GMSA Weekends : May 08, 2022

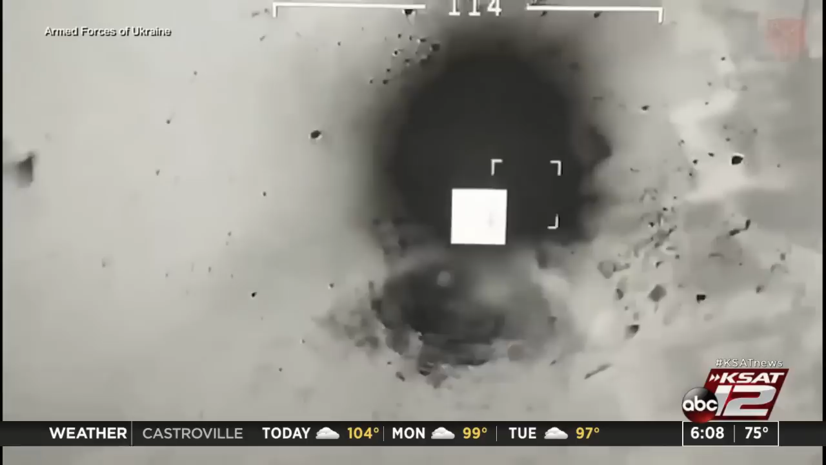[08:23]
They released dramatic new video they say shows drone strikes destroying a Russian ship in the Black Sea, also pushing the Russians further back from the Kharkiv region in the northeast and south.
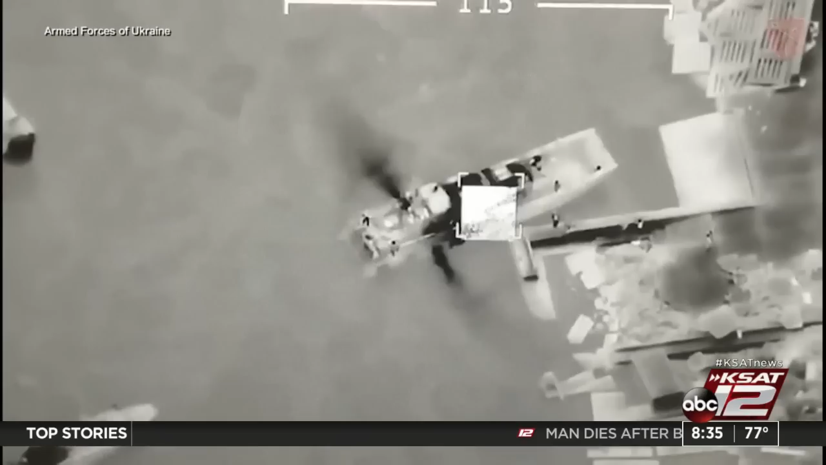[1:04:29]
Meantime, the Ukrainians are fighting back. They released dramatic new video they say shows drone strikes destroying a Russian ship in the Black Sea, also pushing the Russians further back from the Kharkiv region in the northeast and south.